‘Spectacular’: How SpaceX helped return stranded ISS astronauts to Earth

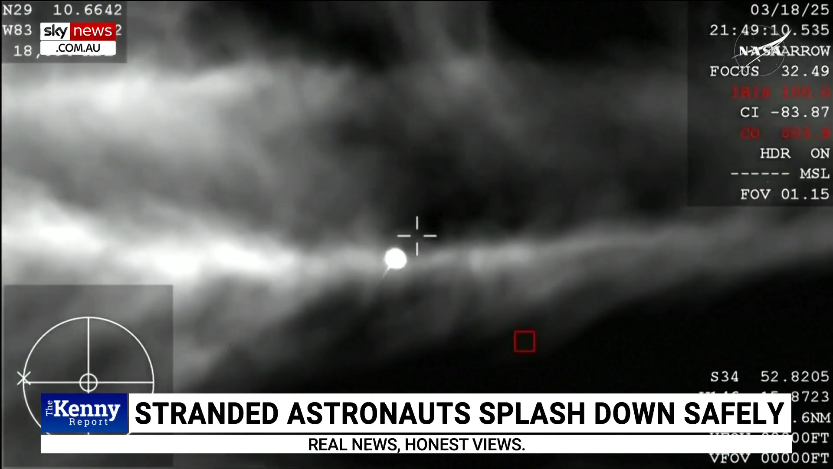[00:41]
There you are getting a great view of Crew-9 inside Dragon Freedom as it returns back to Earth.